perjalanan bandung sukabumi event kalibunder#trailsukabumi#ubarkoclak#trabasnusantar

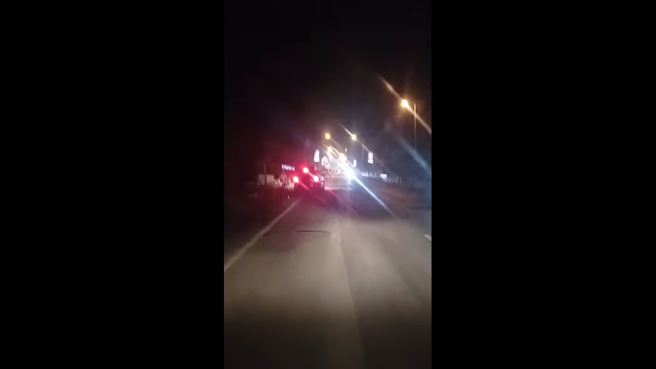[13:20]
Oke okay guys, sudah 8:30, baru mau masuk perbatasan kota Bandung Cianjur, Kabupaten Bandung Cianjur, Bandung Barat.
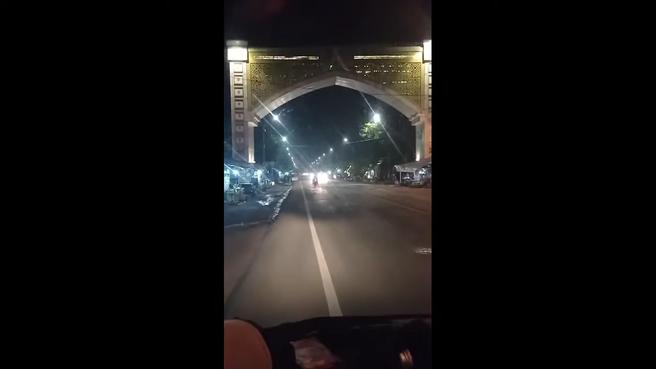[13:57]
Aci beberapa dia sudah nyampe Ciranjang guys, Ciranjang Cianjur,
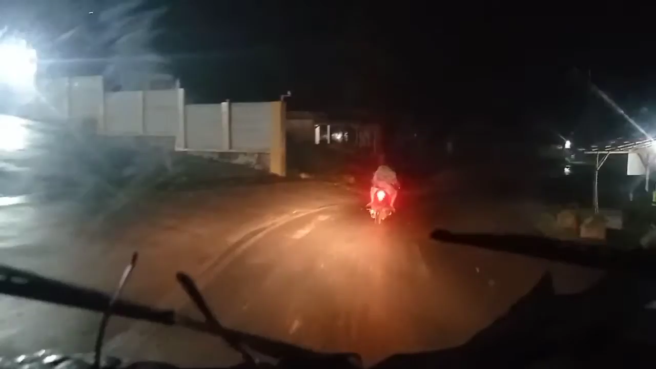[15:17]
Guys, udah di tengah hutan ini. Pedesaan udah
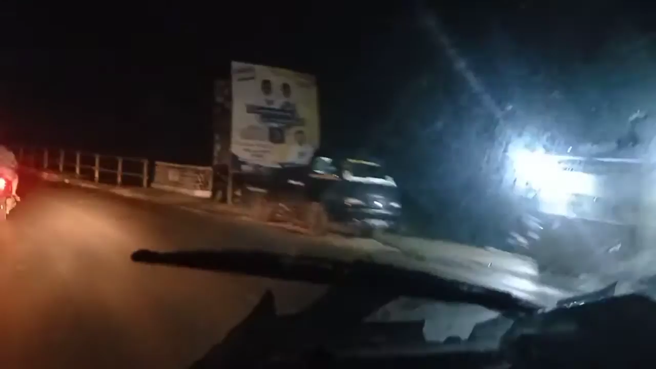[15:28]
beberapa jam tapi nggak sampai-sampai. Jauh banget kayak gitu.
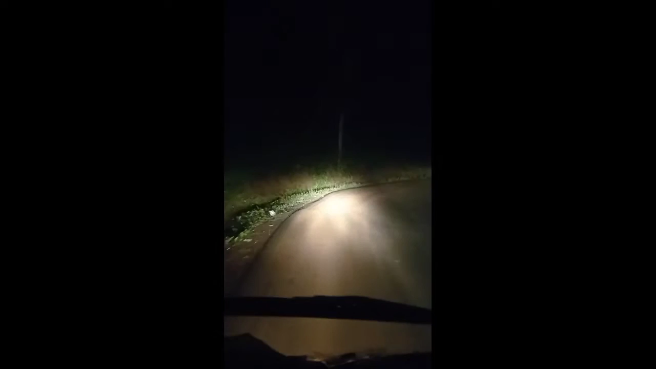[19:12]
Kita udah di Jampang nih. Keadaannya creepy banget. Sepi, gak ada penduduk.